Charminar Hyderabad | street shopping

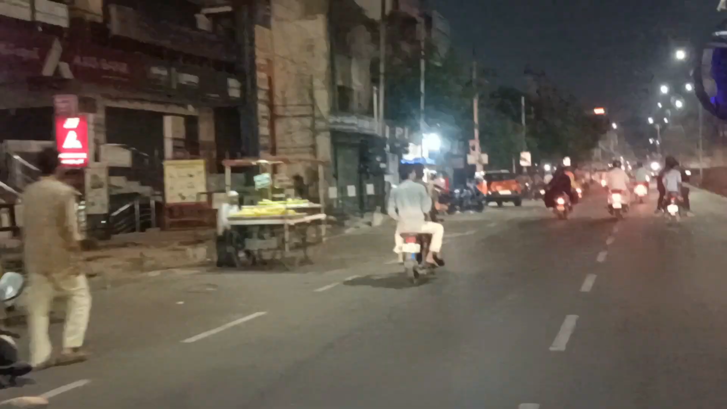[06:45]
As you can see, the streets around Charminar are still lit through the night.